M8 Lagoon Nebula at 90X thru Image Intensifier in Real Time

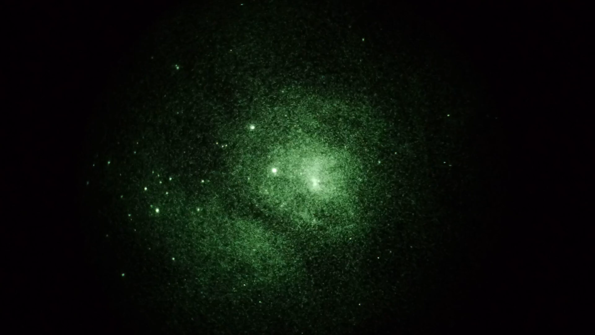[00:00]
Okay, taking a video here of Messier 8, the Lagoon Nebula and the Constellation Sagittarius. We're running at a tenth of a second shutter, a 3200 ISO and a GH3 camera. Looking into a Mielan 250 scope with a flattened reducer, so it's running at f10. Magnification here is about 100 power. Tenth of a second shutter means I'll have a little bit of a choppy pan, but I can pan across the sky. This way.
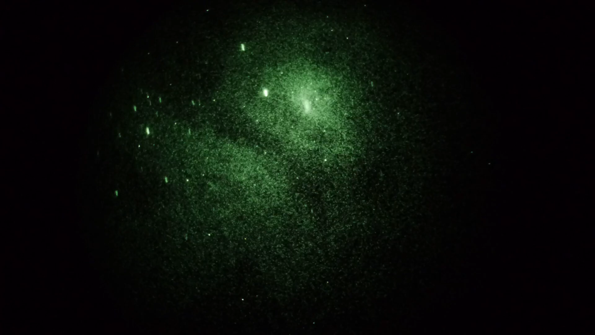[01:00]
Let's go vertical. Lots of cloud structure in this thing. Dark lanes, star-forming region. Hydrogen gas like you wouldn't believe. But, uh, it's a video. It's essentially a real-time video. I'm gonna pan there. Tenth of a second, 3200 ISO. 100 power. Gen 3 thin film image intensifier. There you have it, That was much time as I had set the camera here and have,